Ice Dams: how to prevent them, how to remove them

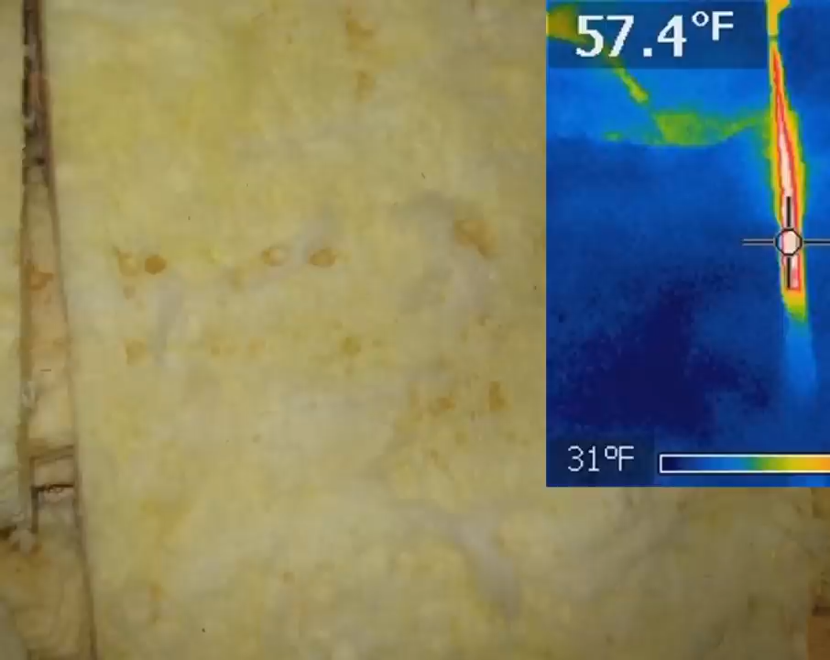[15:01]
On screen: spot 57.4°F, scale bottom 31°F
Here's some different images. We've got fiberglass bats in this attic here. You can see with my infrared camera overlay that in the places where the bats didn't perfectly touch, we have a lot of heat coming through there.